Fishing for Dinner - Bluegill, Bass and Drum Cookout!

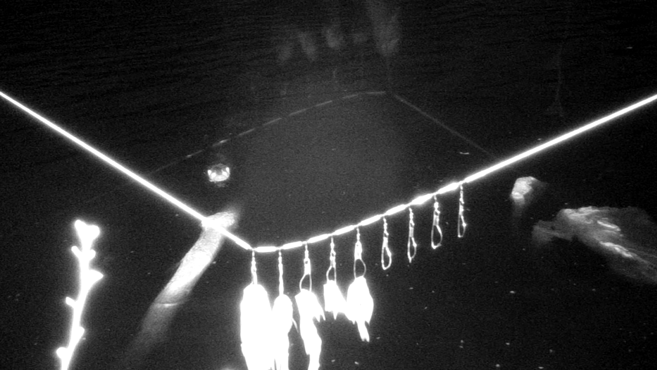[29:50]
so my first customer of the night was this otter but he came over and inspected it
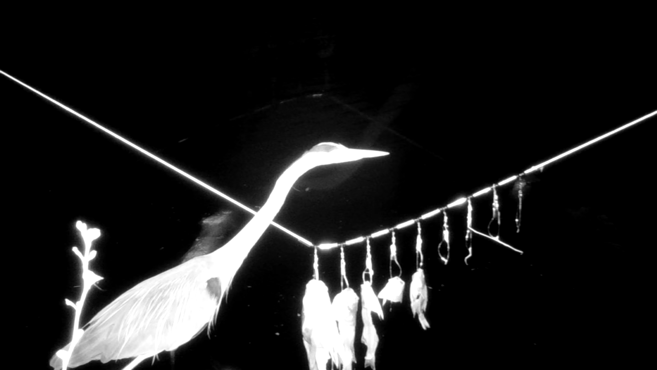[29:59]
and then swam off and didn't return that night so i wasn't expecting that
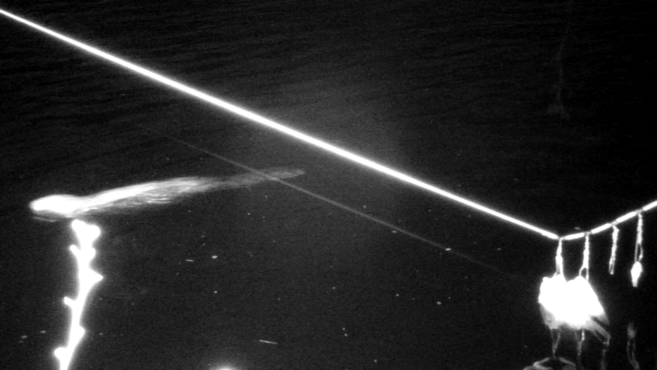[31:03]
out the big paddle tail a beaver there so that was fun and then a family of otters finds it but unfortunately the fish had slid
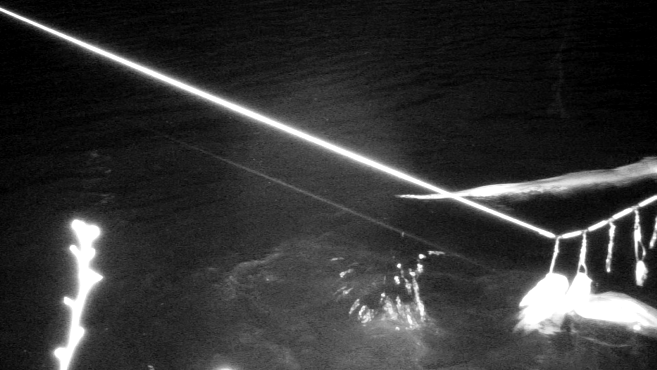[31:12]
out of the view of the trail camera mostly so i got a little bit here but most